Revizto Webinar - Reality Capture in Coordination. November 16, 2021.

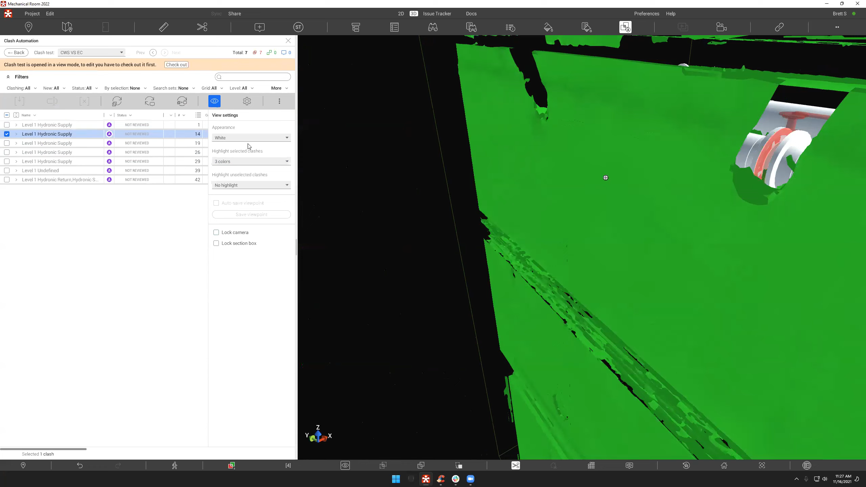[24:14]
So, this right here, and this is just showing the flexibility of the mesh and the scan, right?
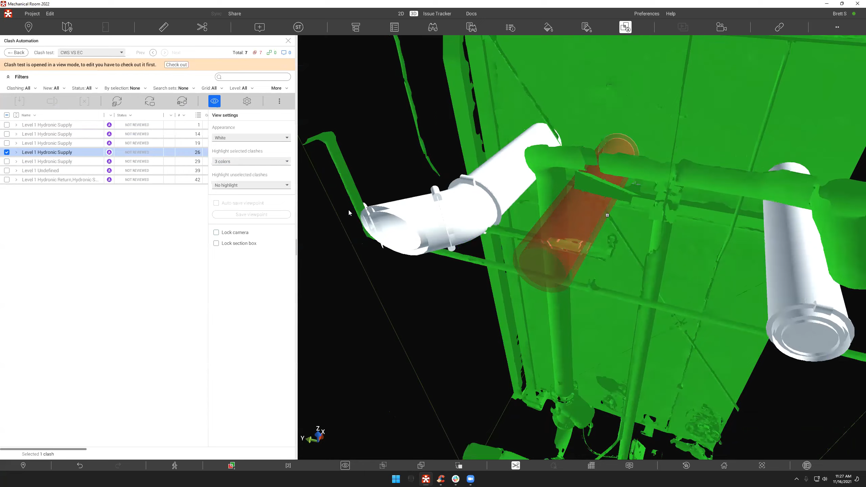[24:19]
Like, we can, we can do both, right? So, the first example, you were seeing the point cloud.
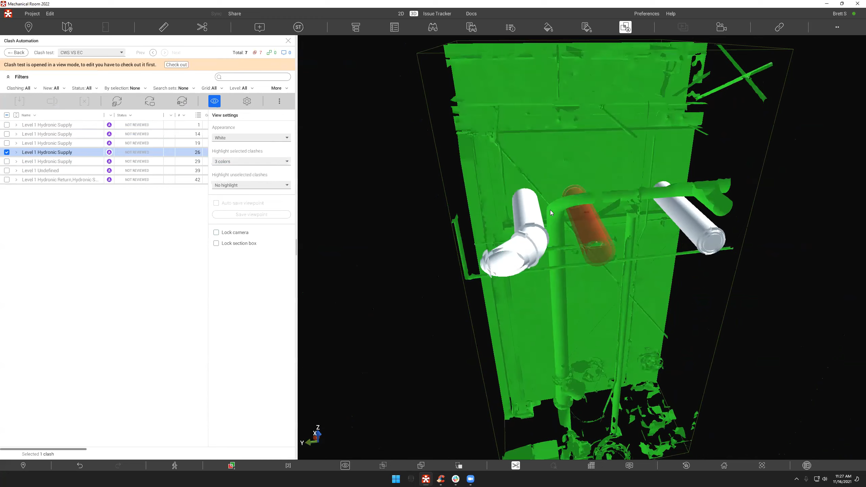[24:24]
The second example, you are seeing the mesh.
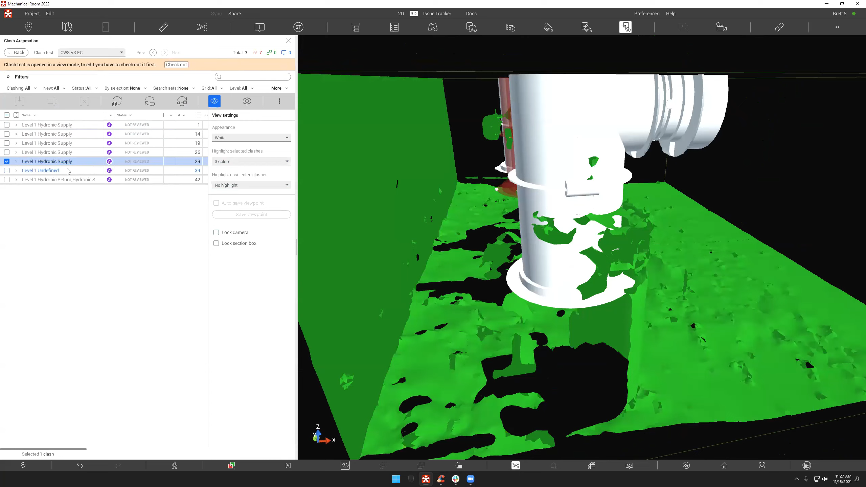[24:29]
So, just kind of showing the flexibility, the ability to work with, you know, either system here.
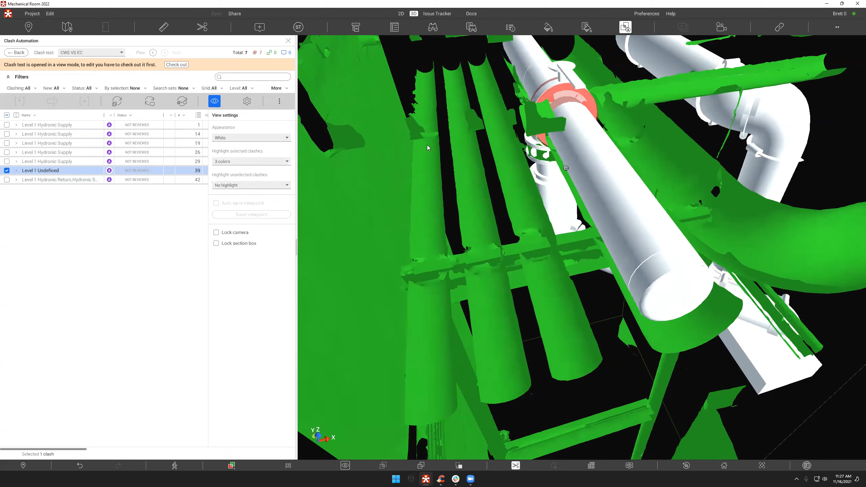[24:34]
And the issue tracker works exactly the same for both. So, you know, something that we did want to show, and what's really great about this is that, let's go back here.
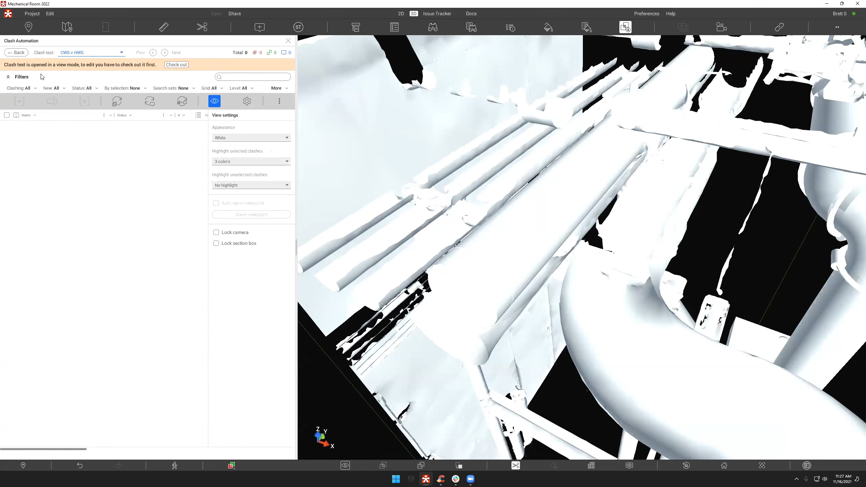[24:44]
Let's see. Here we go. We got some hits right here.
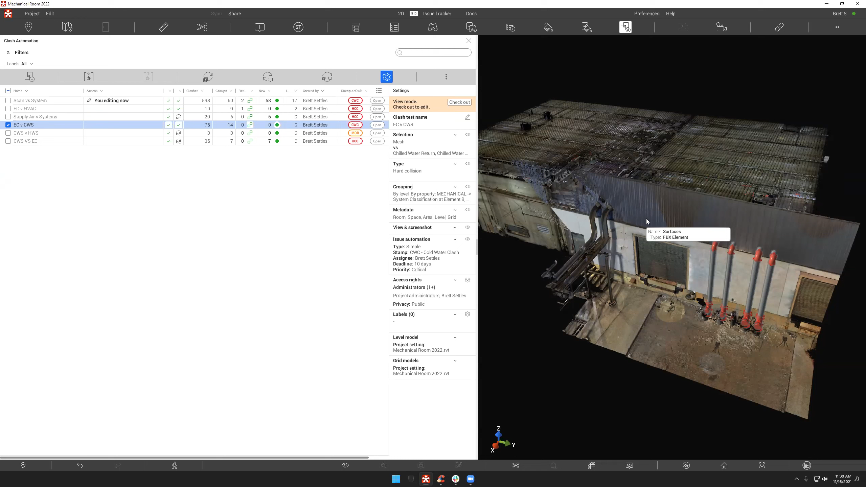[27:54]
So tons of different use cases, really, for everybody that's involved in this project. Again, not just, you know, with our typical issue tracking process, but as you're seeing here, you know, the different ways that we're able to incorporate and use the point clouds and compare that to the model and clash it.
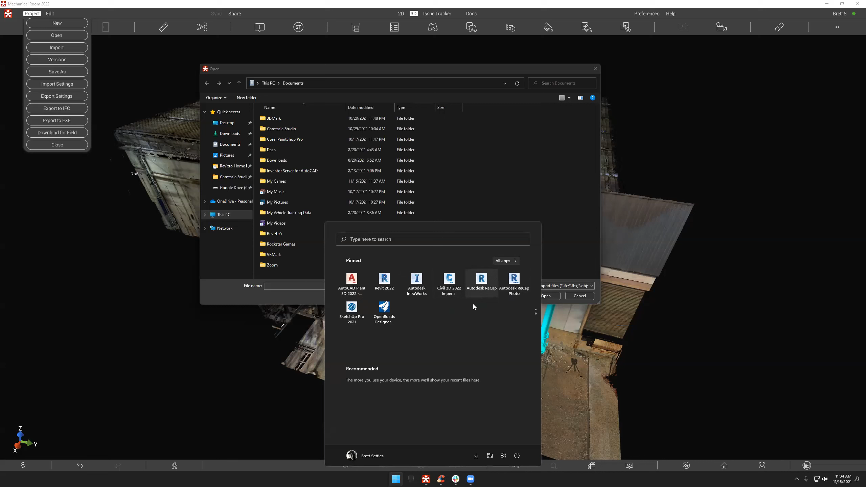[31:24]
So, your general RCP is obviously going to be created in something like Recap, right? Where we can bring them together, generate an RCP, and export it. Now, the meshes, there are a lot of different options there. CIN2 does a really great job of not only acting as a repository for your scans, but also as a way to generate meshes automatically from the cloud. This really reduces the workload to get those meshes out. Although, there is less control with those meshes as there is with a software like PointFuse, which has really gone the route of turning meshes into BIM data. So, PointFuse is for those people that really want to say, this is a door.
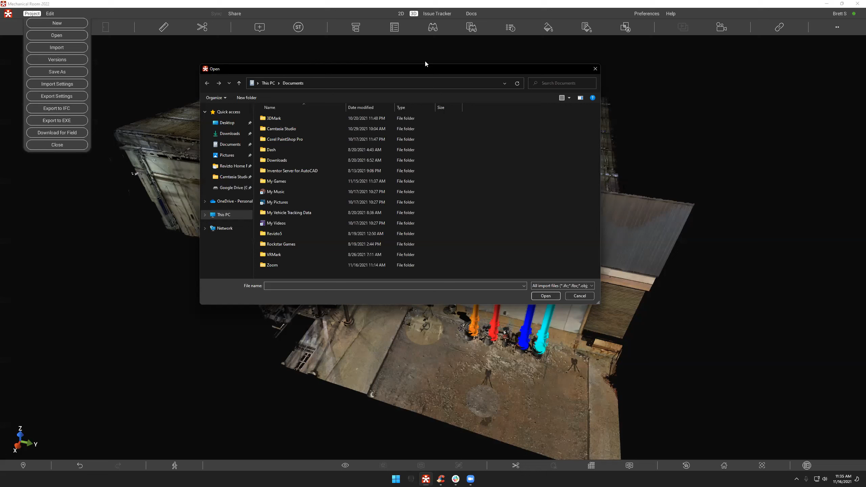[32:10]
This is a wall. So, there's a lot of different options on the meshing side of things, and it's really rapidly increasing in use cases and players in the market. Yeah, and I think that really helps. You know, people obviously have a great deal of, you know, they're excited about this. They want to understand, you know, how quickly and how easily data can get into Revisto. So, you know, appreciate you kind of shedding some more light on that. You know, and again, we've got some great questions here. You know, one of the users asked, again, you know, can we see, annotate, measure using any web browser? Is this just standalone?
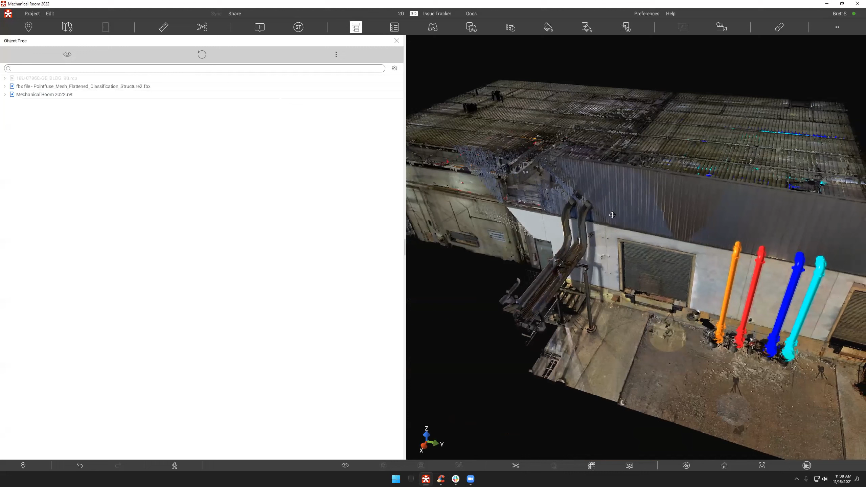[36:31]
position them as you need, set them to whatever coordinate system you want. In the past, we had to rely on how that data came in. Now, it's totally different, allows you guys the flexibility to make those changes to the coordinates and reposition whatever you need to. So, Brett can maybe show and talk a little bit more in detail about that.
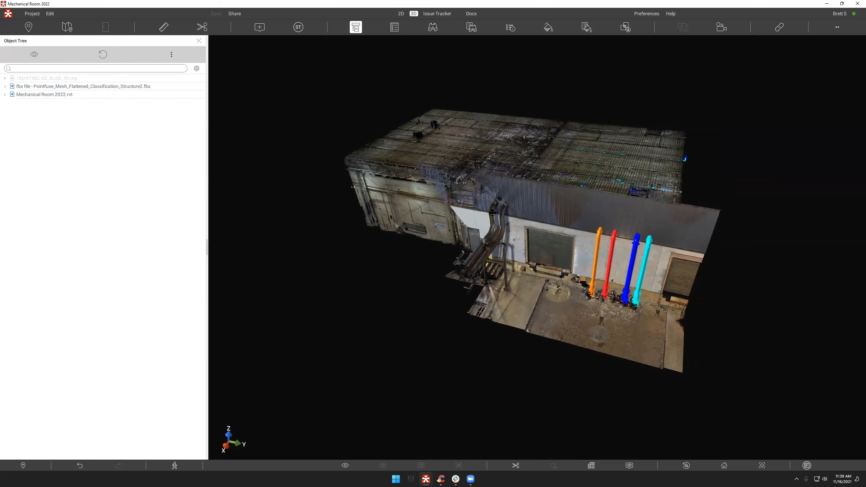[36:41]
Yeah, absolutely. When we set out to make Revisto an environment that people can directly federate in, we knew that transform would be something that would have to be there. So, I can take this scan, I can set up a transform, I can set up the origin, I can say, you know, I want rotation around a custom point,
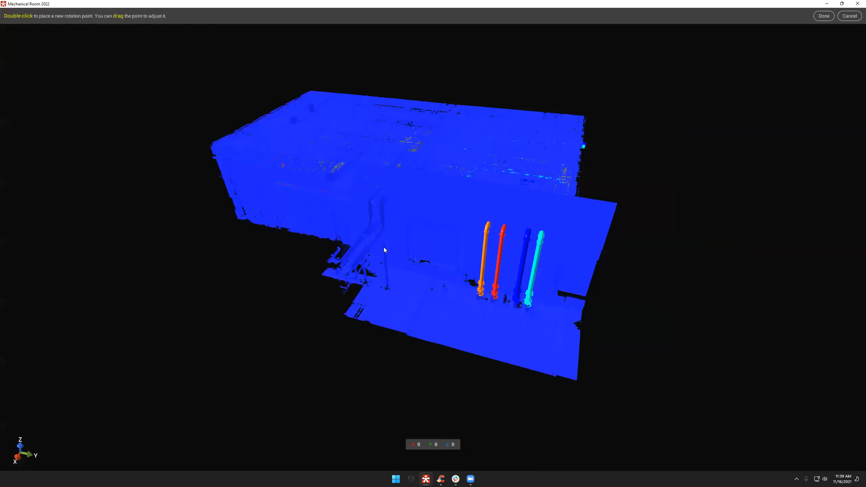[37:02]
you know, I can set that point, and then I can set degrees around a vector,
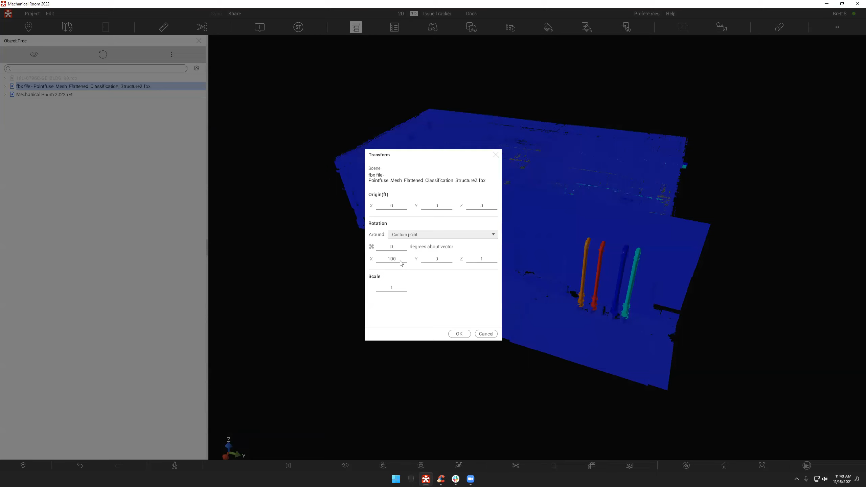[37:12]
change any of this rotation aspect, all of that. So, everything can be changed in here, and we'll see, obviously, whoo, flew at me.
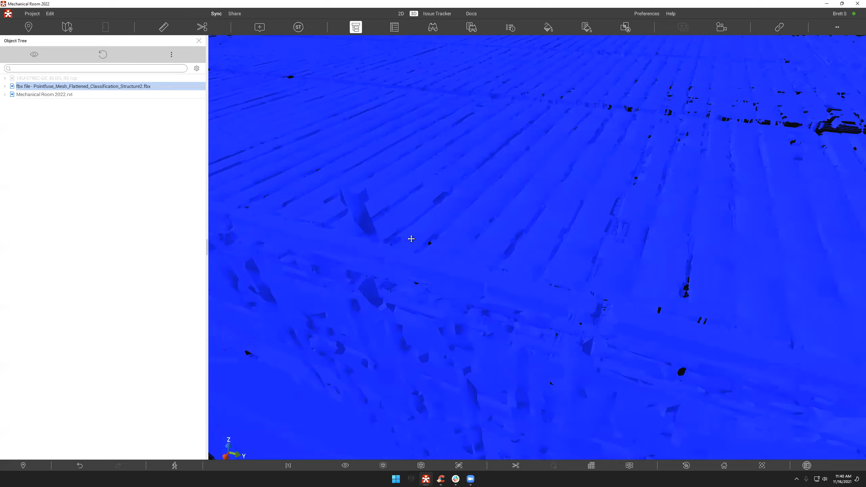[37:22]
I thought I was going the other way with it. We can see that separate, right? So, I do that.
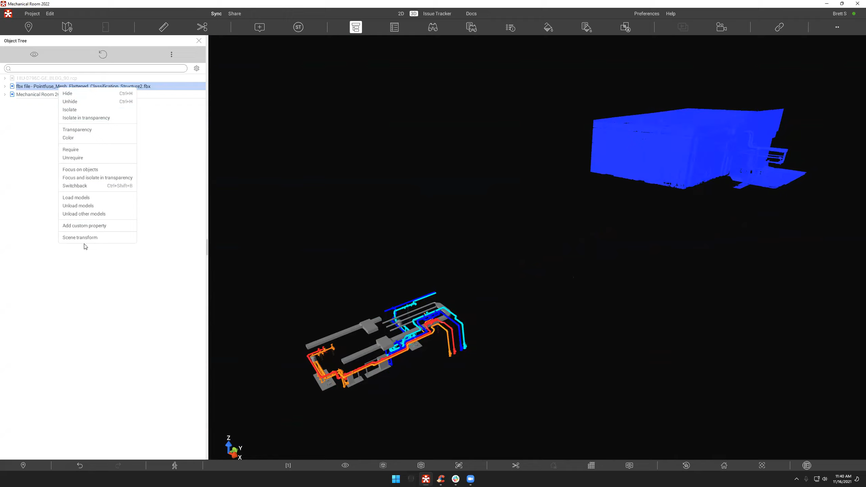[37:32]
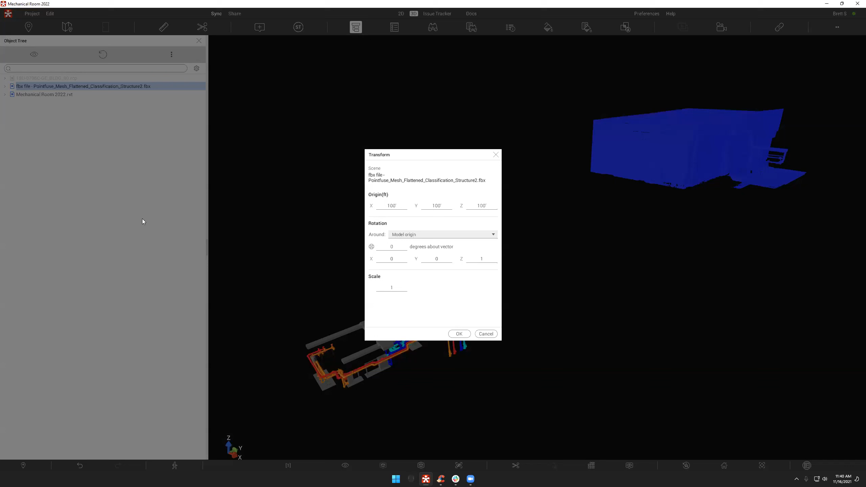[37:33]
I come back in, scene transform, take everything back to zero, and then we're positioned back in the right spot.
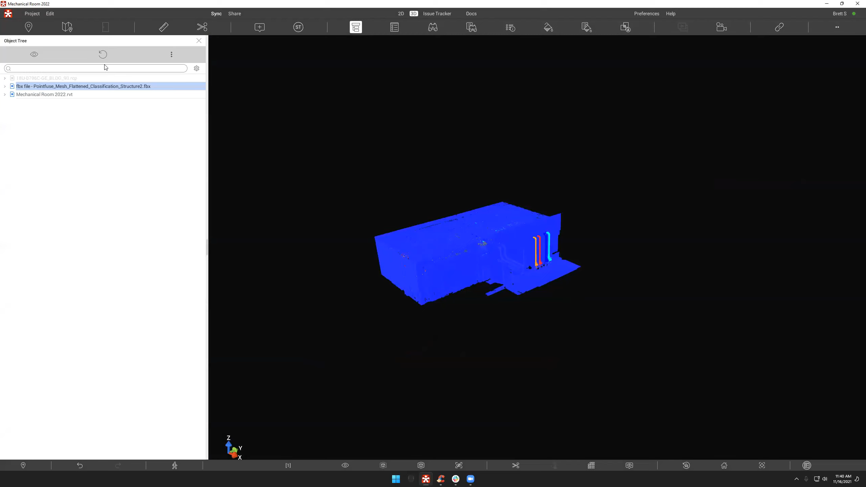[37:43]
I can do that with any file in the object tree.
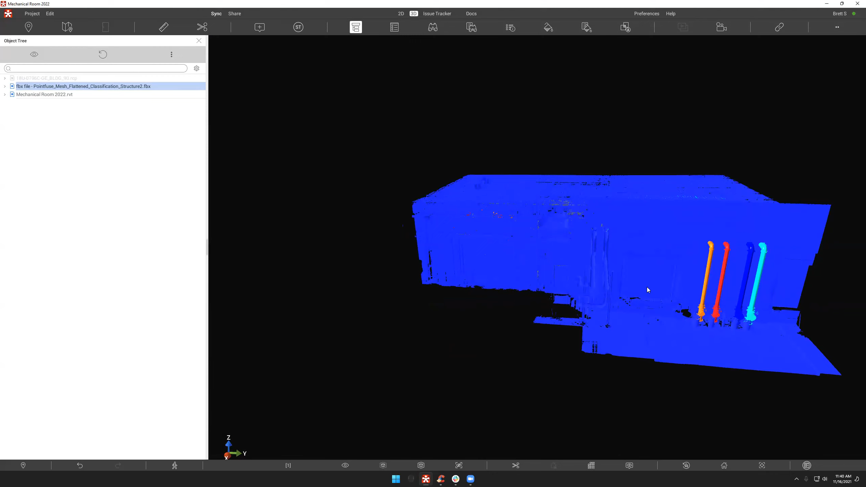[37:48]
So, we do understand for people that aren't generating their own information, that that is something you probably will have to do, and that capability is there. Yeah, for sure. And what this obviously allows for, you know, the customers to do is have that flexibility to make the necessary adjustments here,